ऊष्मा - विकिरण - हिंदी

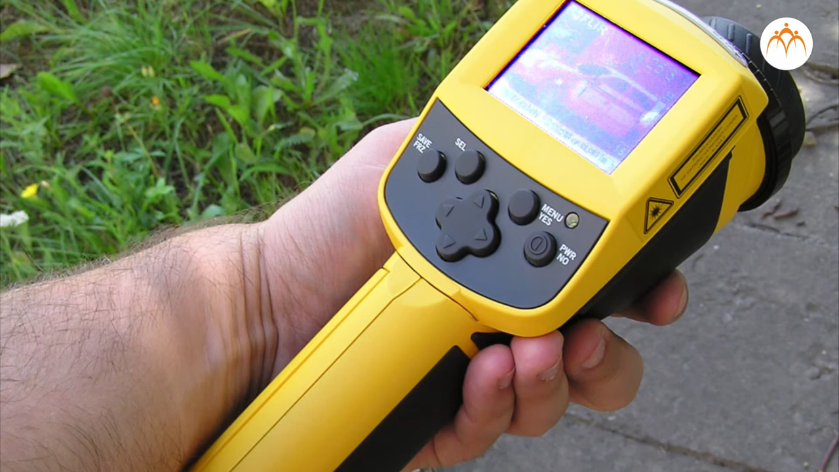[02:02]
गरम उष्ण पदार्थों और वस्तुओं द्वारा छोड़ी जाने वाले विकिरणों को
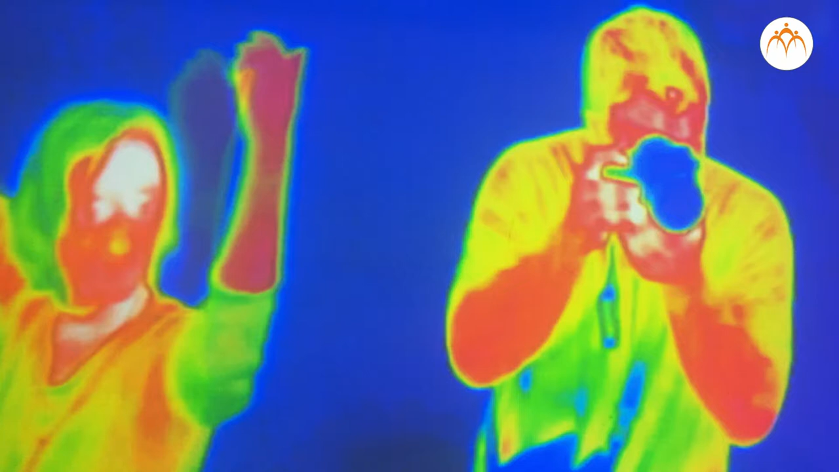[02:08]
खोचता है या उनका स्विकार करता है इन्हें ही थर्मोग्रामस कहा
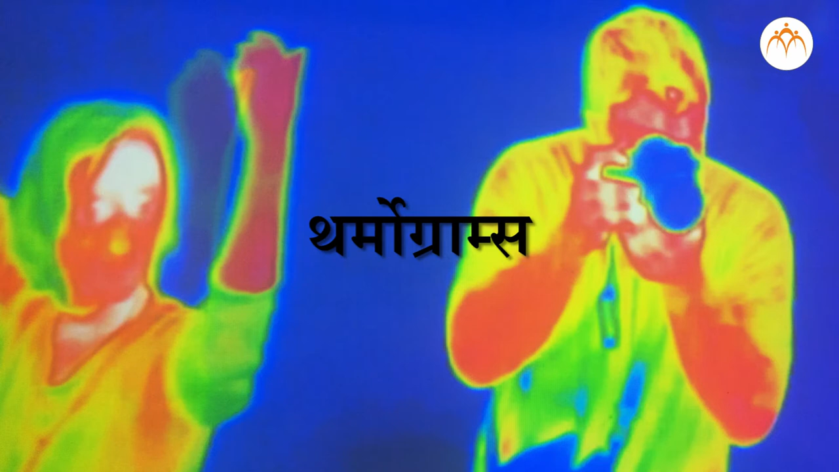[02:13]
जाता है चुम्कि उन सारी वस्तुओं द्वारा जिनका तापमान शुन्य से अधिक हैं इन्फ्रारेड अर्थात अवरक्त विकिरणों को छोड़ते हैं इसी कारण
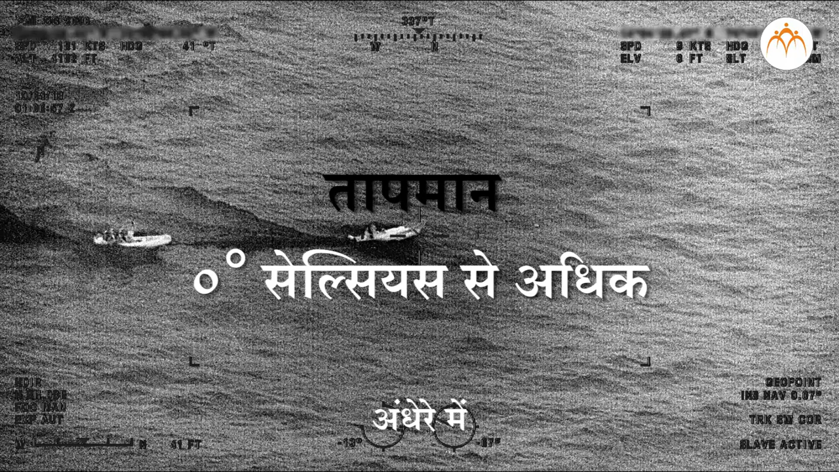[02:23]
थर्मोग्राफि द्वारा अंधेरे में भी छाया चित्र लेना संभव हो पाया है जैसे रडार